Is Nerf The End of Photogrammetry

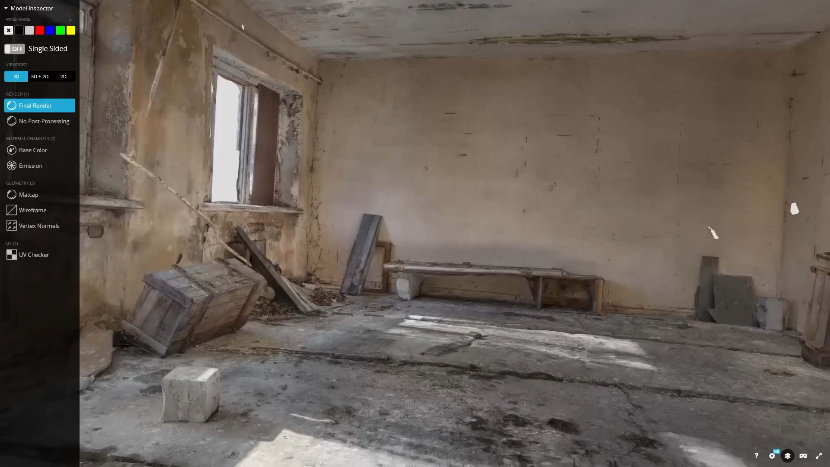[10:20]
And this is for a good reason, since it provides geometry-based message directly, and it is easy to work with it.
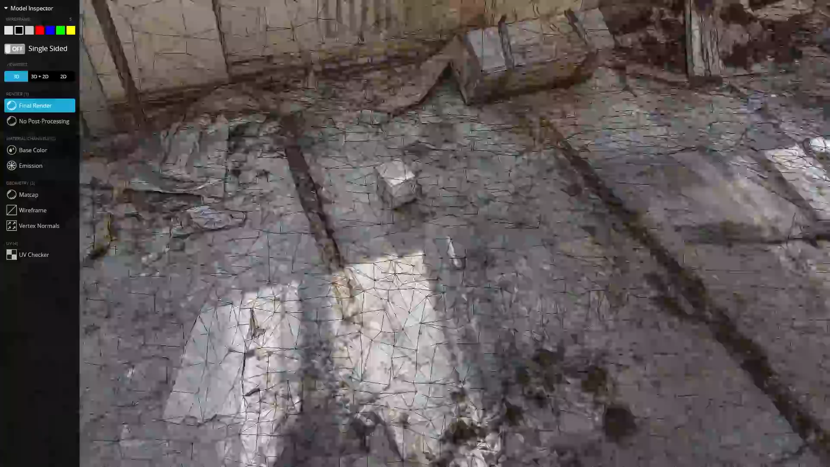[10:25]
Having said that, while traditional photogrammetry may still have a place in some workflows, in my opinion,